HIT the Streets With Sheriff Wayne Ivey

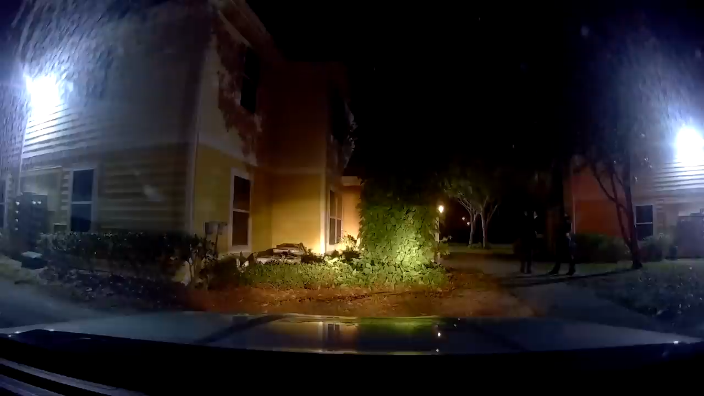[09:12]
where Agent Brandon Sellers encountered several subjects that were smoking marijuana in the parking lot of an apartment complex. As Sellers and other agents approached the individuals, one of them, Datari Mitchell, began to reach into his pants in an effort to conceal an unknown item.
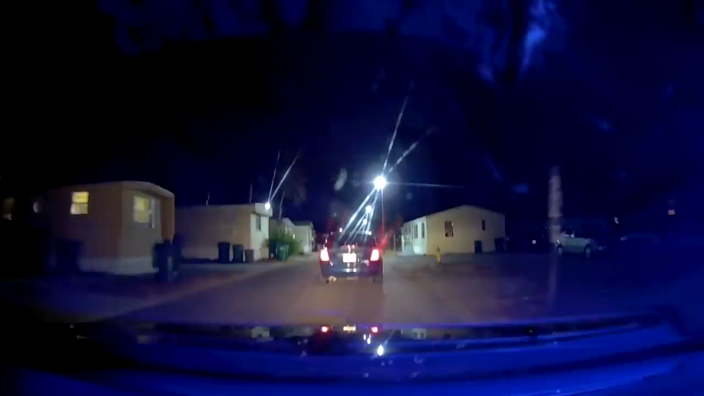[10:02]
Now we head down to Cocoa, where Agent Kyle Pemberton and Deputy Spinelli are attempting to stop a darkened color Nissan that was driven recklessly on Clear Lake Road. As the deputies activated their blue lights to initiate a traffic stop, the driver of the vehicle decided to take off.